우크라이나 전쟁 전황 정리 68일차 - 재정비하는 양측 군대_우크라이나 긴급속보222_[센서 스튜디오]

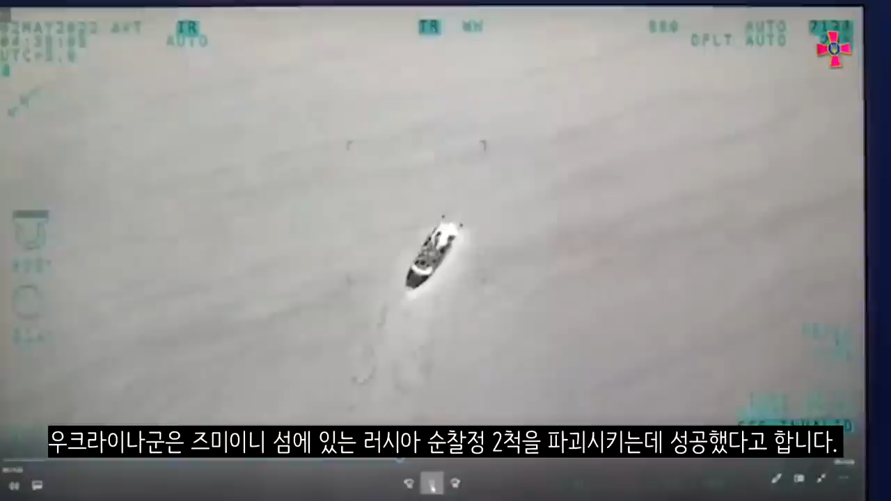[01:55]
우크라이나군은 지미니 섬에 있는 러시아 순찰청 두 대를 파괴시킨 데 성공했다고 합니다.